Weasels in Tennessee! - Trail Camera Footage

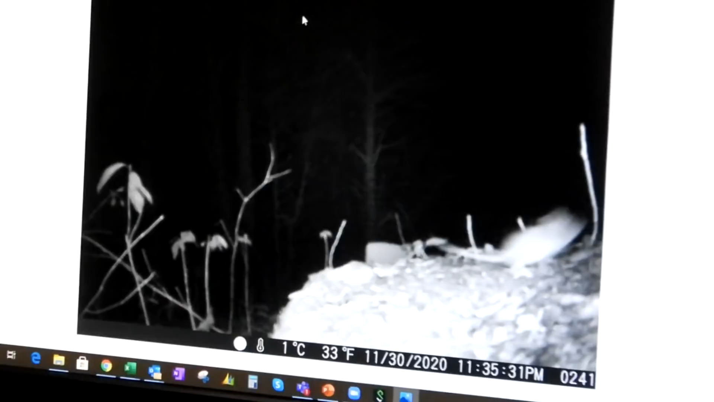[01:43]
I'm going to show you all the pictures here. So that is actually a mouse, believe it or not. There's another mouse.
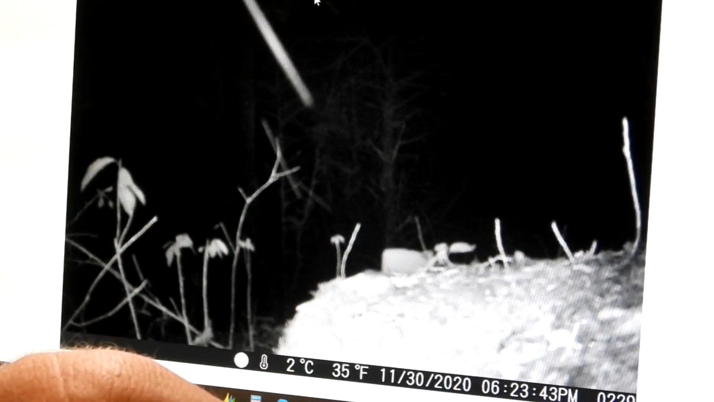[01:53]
There's another mouse. For some reason, there's a mouse this week.
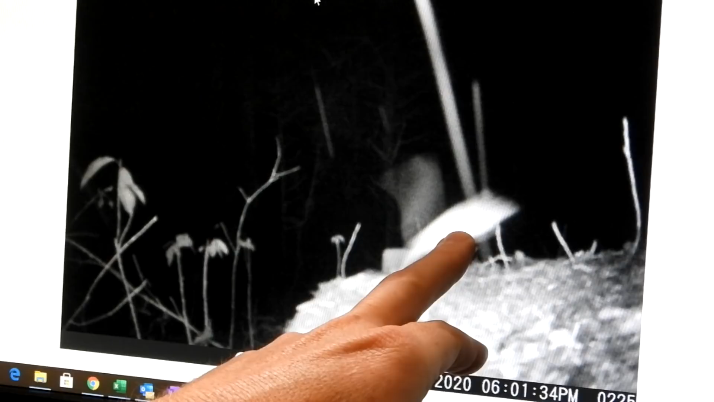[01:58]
Cardinal. That's always pretty to see.
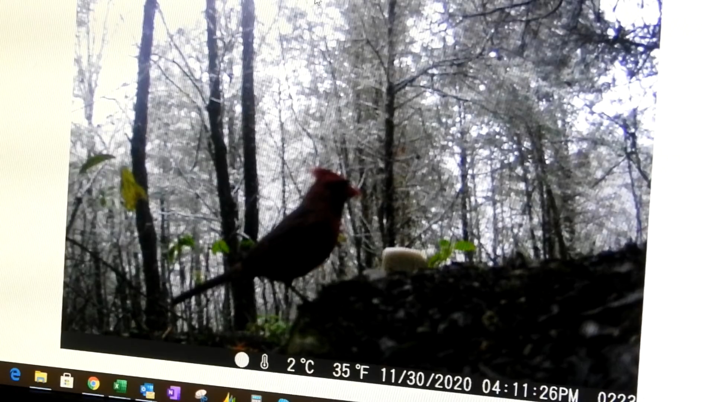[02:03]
Raccoon face.
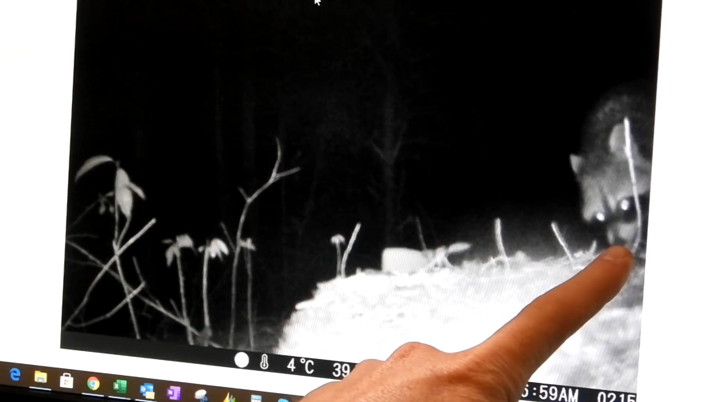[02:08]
Another raccoon face. I don't care what it is.
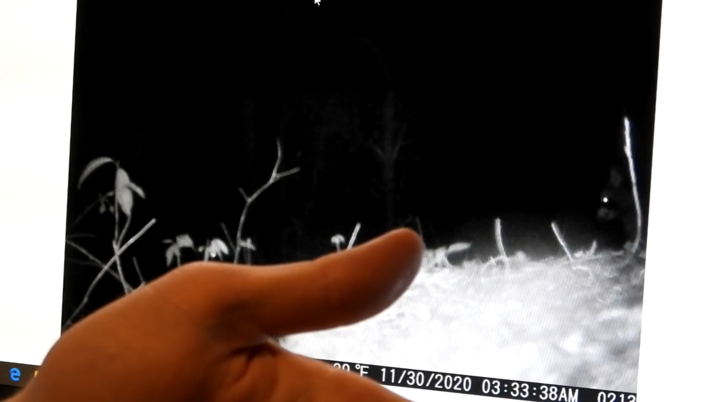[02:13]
I really like seeing all the animals. Raccoon. Raccoon.
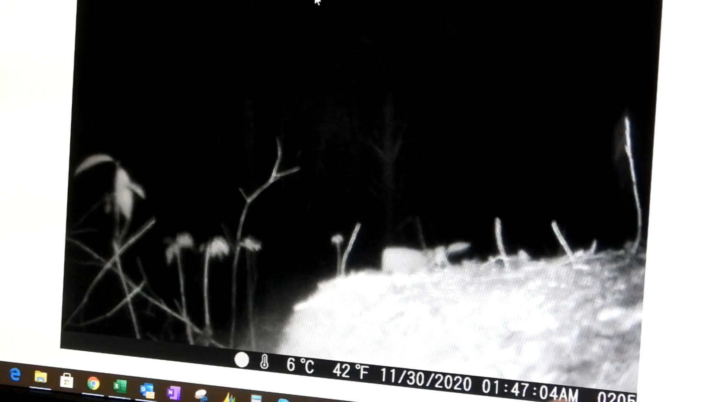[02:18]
Raccoon. Raccoon. There's another mouse. He's jumping down there. Probably the same mouse. Raccoon. Oh, where was that weasel? Cardinal again. That's pretty cool.
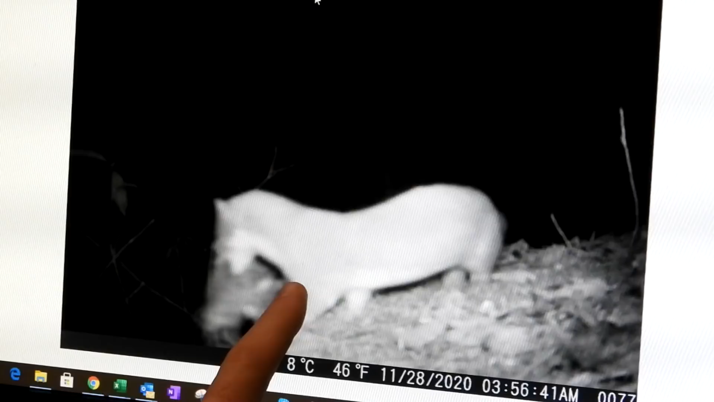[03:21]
There's the picture of the weasel. And if you look close in his mouth, he actually has a mouse. So that mouse in all the other pictures, this weasel caught that mouse, and he's sitting there with it in his mouth. This is a still picture. Let me look at the time. 4 in the morning on the 28th. So, and there he is up close.
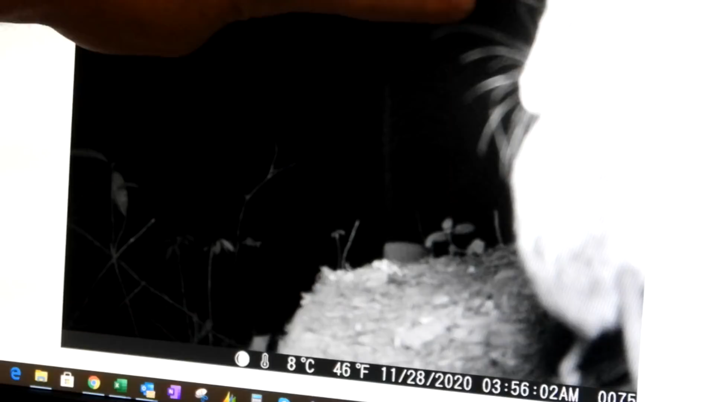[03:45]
That's actually the weasel's face with the mouse in its mouth.
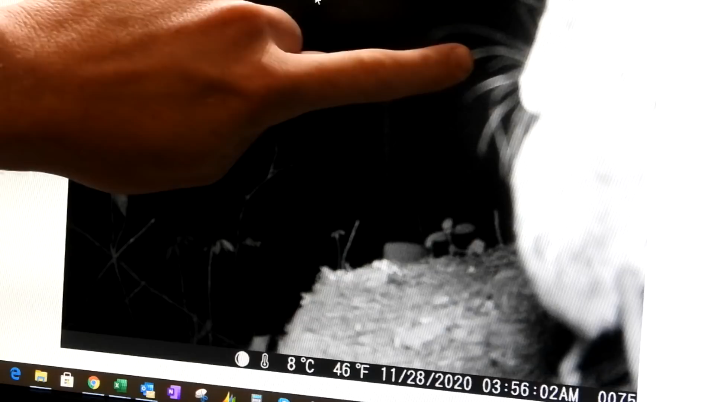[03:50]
That's ridiculous. Oh, and a coyote. Check that out. But I'm going to go back and show you guys the video of that weasel. But let's see what else is on here.
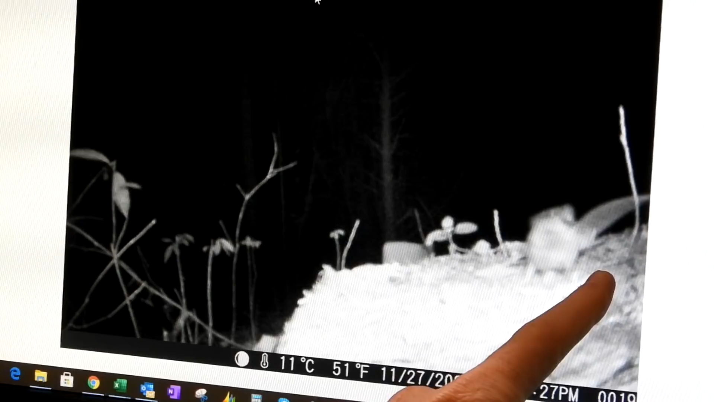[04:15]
Oh, this is the day before. So that's probably that mouse that was in that weasel's mouth.
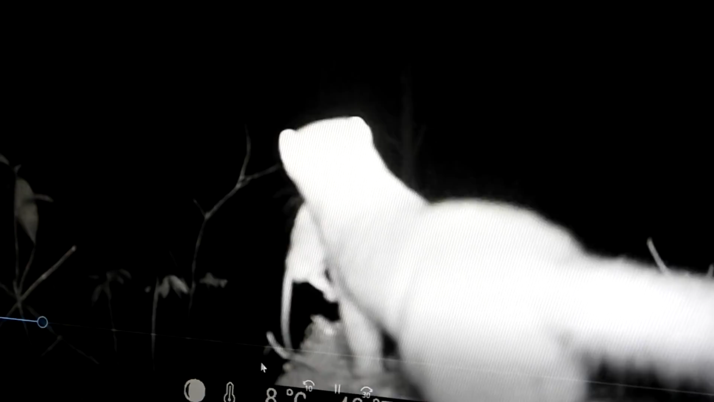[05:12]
Looks like he's white or light gray with black tip on his tail. How cool is that? I'll play it again.
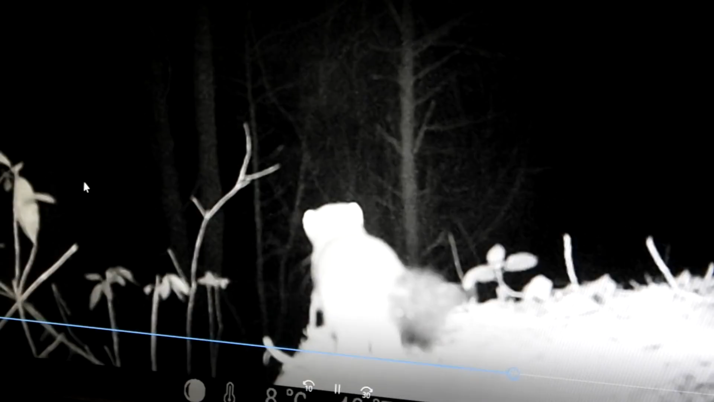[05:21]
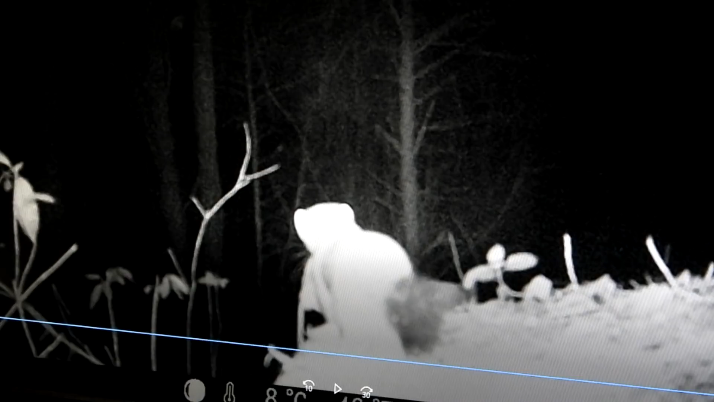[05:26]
But, let me see if I can find that coyote one too.
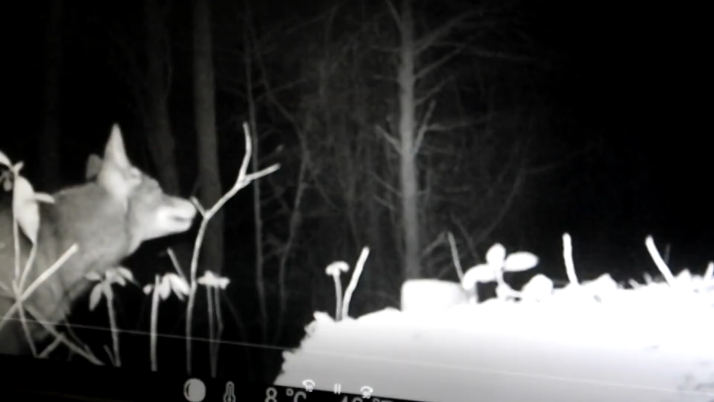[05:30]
There's the coyote. Pretty. I normally shoot the coyotes, but I like to watch them. I like to watch all the animals. But, thanks for watching the video today, guys.